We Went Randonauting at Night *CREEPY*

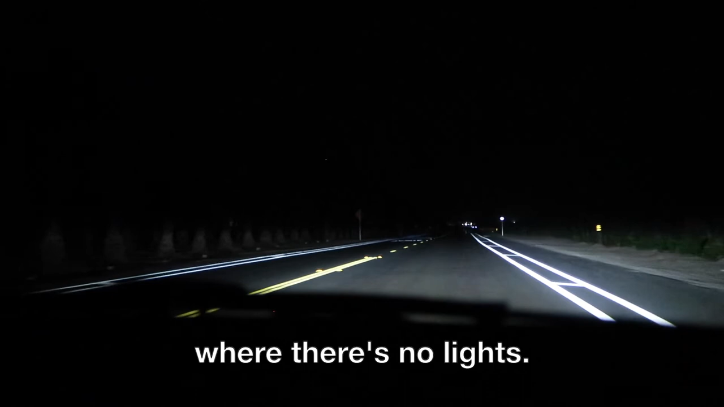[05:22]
it's taking us freaking where there's no lights as you can see there's nothing for miles and miles if you look to your left there are bushes
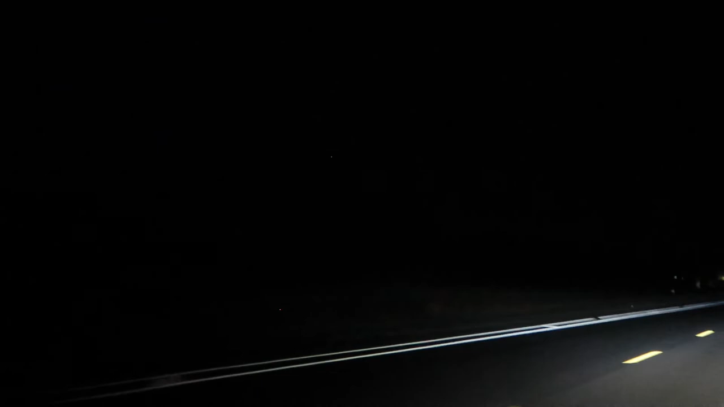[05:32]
and trees and if you look to your right there's nothing but empty desert in
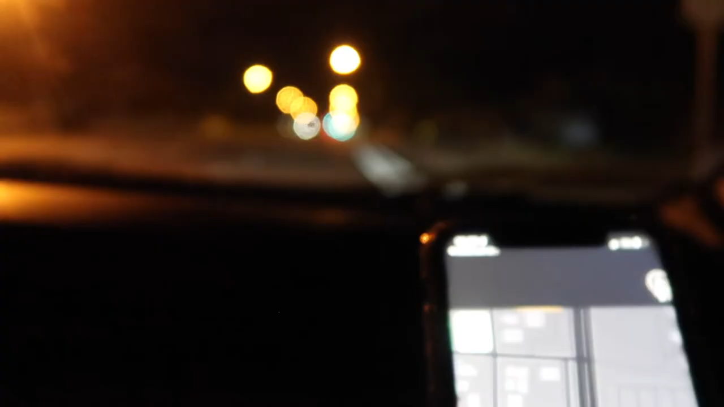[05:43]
2.8 miles prepare to park your car near harrison street you will need to walk to your destination from there oh my god that's scary should we do it for how long do you get to walk oh my god i just got the f***ing chills i don't even know 2.6 miles prepare
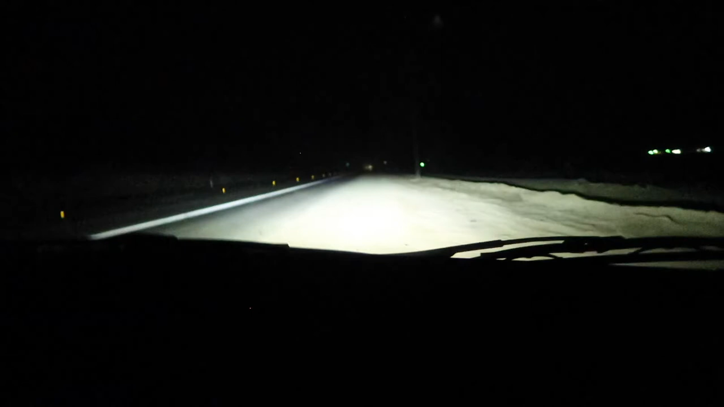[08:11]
it is pitch black here turn the lights on turn them on turn them on turn them on i can't i can't it's pitch black and there's literally no lights i'm gonna get off because i'm a dumb bitch okay